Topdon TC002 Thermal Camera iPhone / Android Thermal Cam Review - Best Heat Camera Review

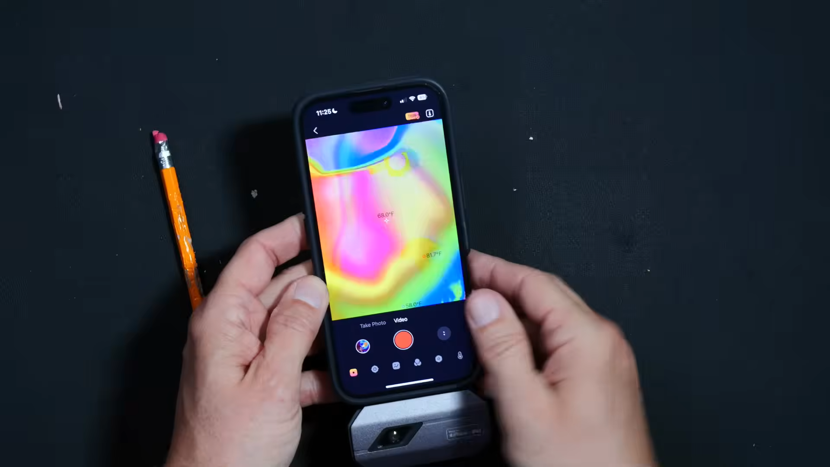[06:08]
I will now display on the screen a series of moving images that I recorded using this TC002 thermal camera
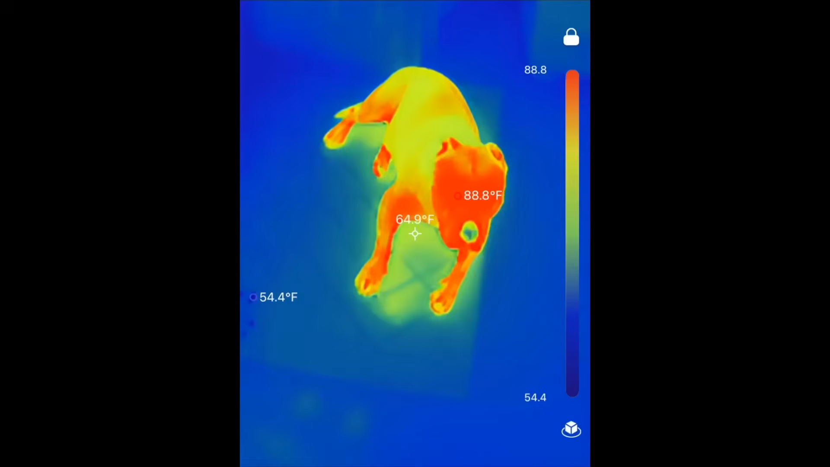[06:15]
On screen: spot 64.9°F, max 88.8°F, min 54.4°F
whilst at the same time I use my words to describe some of the features of this thermal imaging device.
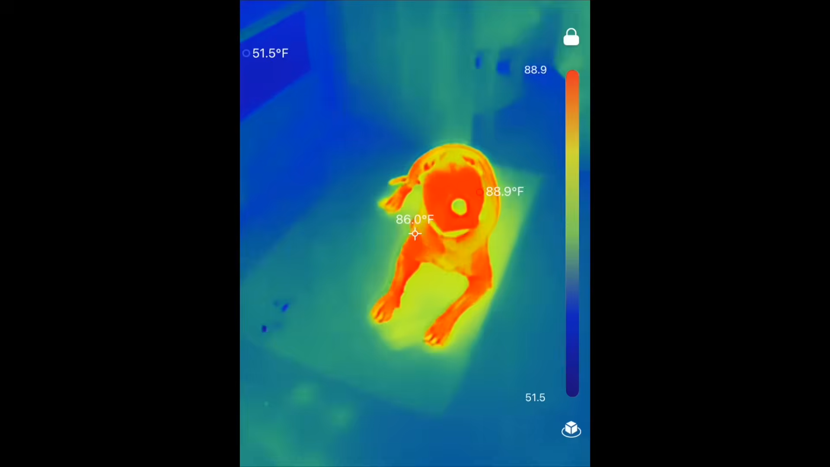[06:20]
On screen: spot 86.0°F
I should start by pointing out that I am not a thermal camera expert like all of those other YouTubers pretend to be.
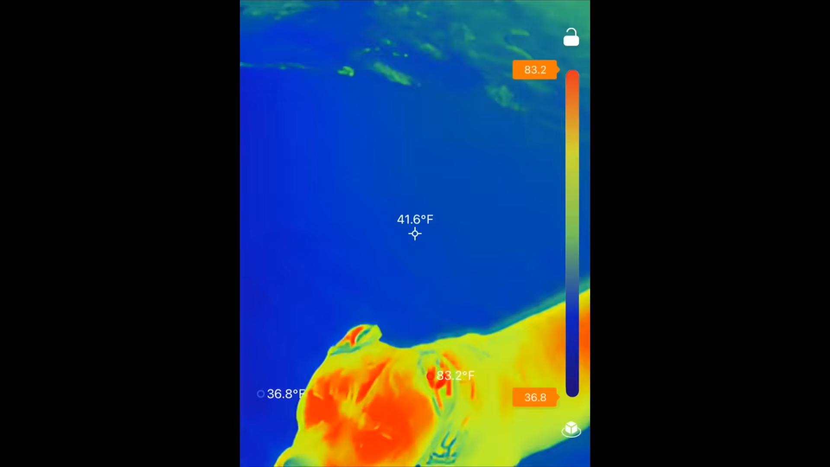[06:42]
On screen: spot 41.6°F, max 83.2°F, min 36.8°F
I should clarify that you can take both photos or video with audio using this camera,
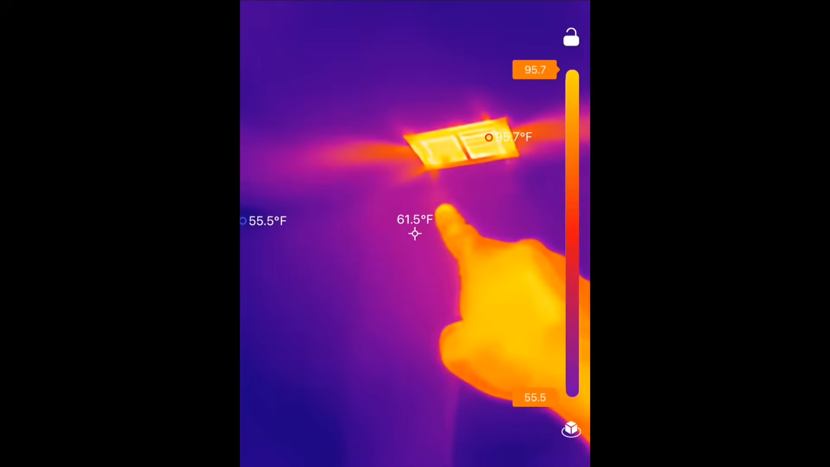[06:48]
On screen: spot 61.5°F
and it saves everything into your phone,
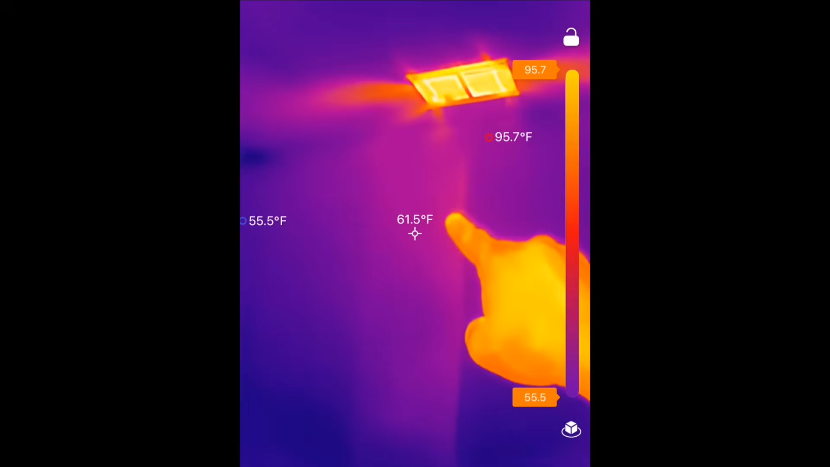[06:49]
On screen: spot 61.5°F, max 95.7°F, min 55.5°F
not into the device itself.
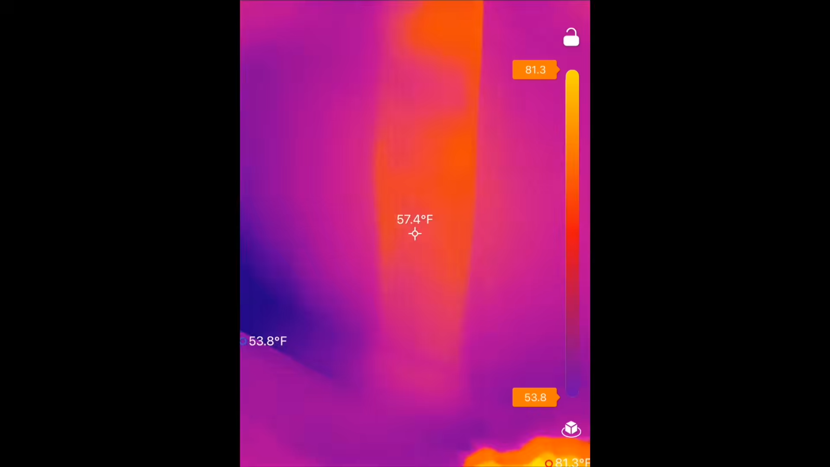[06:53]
On screen: spot 57.4°F, min 53.8°F
So you do not need any memory cards or anything like that.
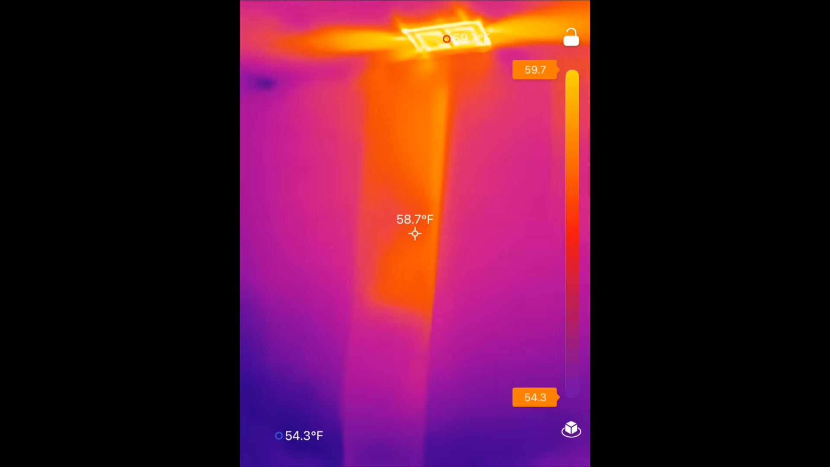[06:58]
On screen: spot 58.7°F, min 54.3°F
You simply need a phone or an iPad or, as previously mentioned, a Windows PC.
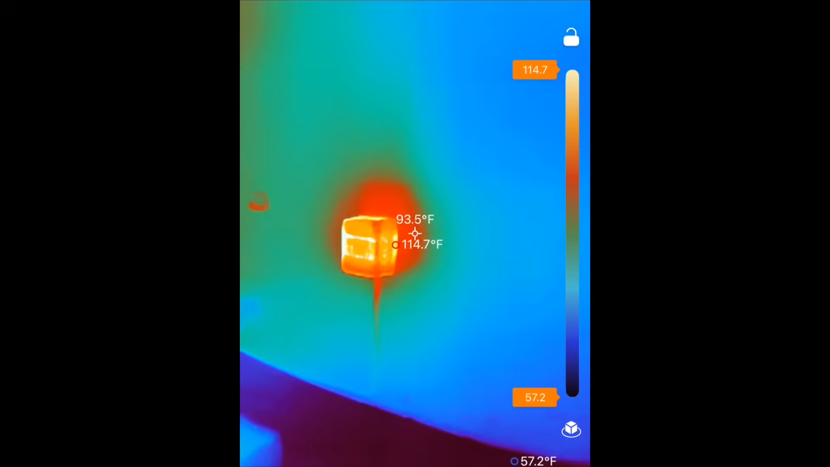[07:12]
On screen: spot 93.5°F, max 114.7°F
This occurs as the camera is recalibrating or resetting itself because of temperature changes, and it is totally normal.
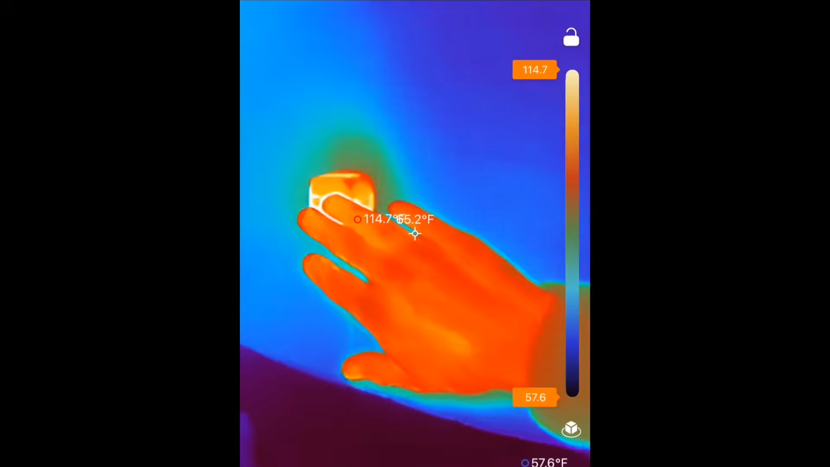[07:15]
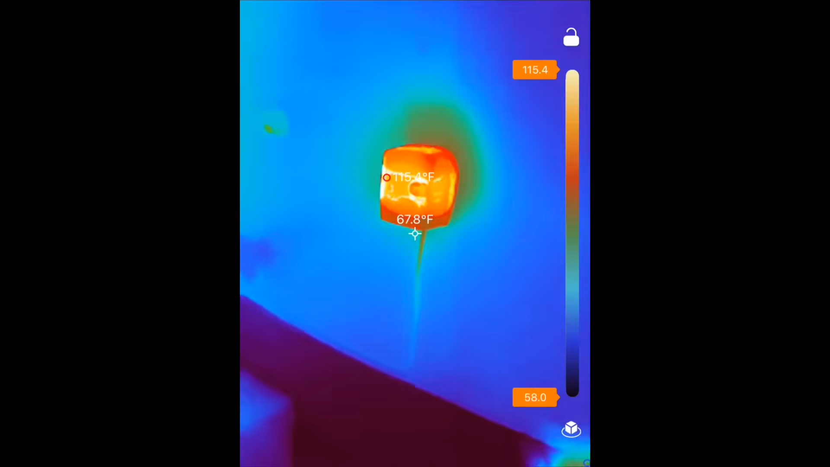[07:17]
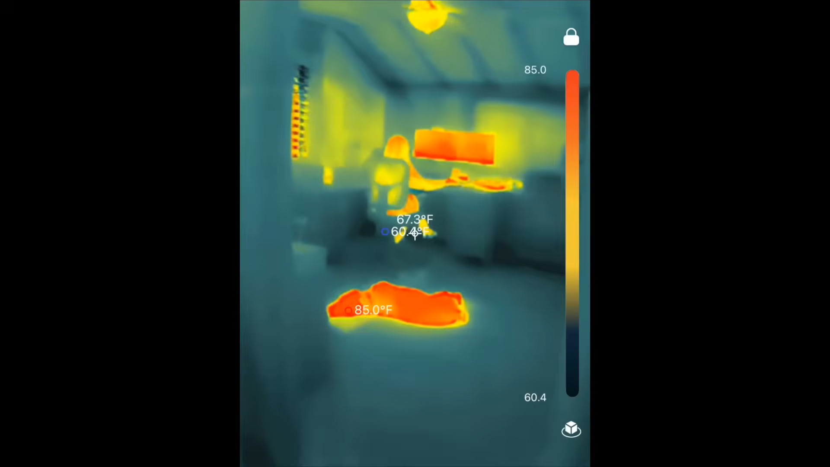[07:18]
On screen: max 85.0°F
So you will hear it click every 20 or 30 seconds while you're using it.
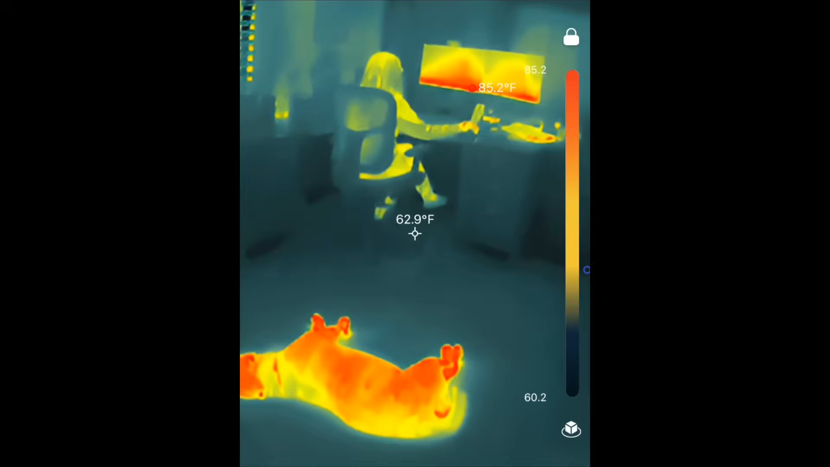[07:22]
On screen: spot 62.9°F, max 85.2°F
This is how you know that it's working. On the screen, you will see little dots,
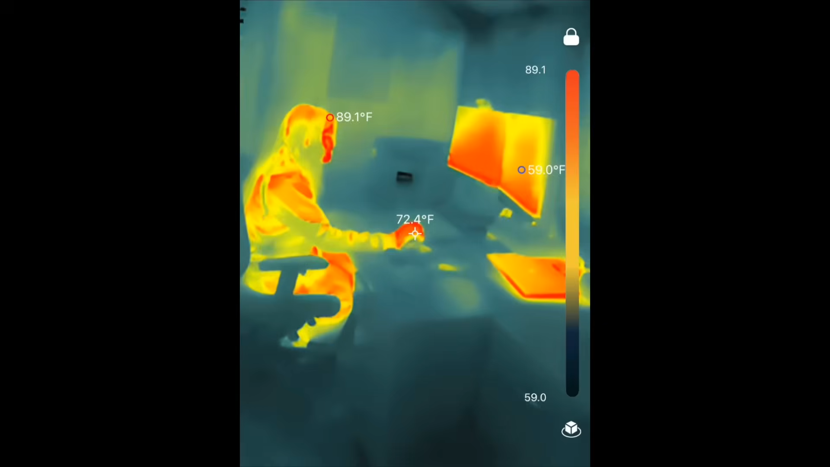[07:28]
On screen: spot 72.4°F
the center dot, or as us thermal camera experts refer to it as the reticle.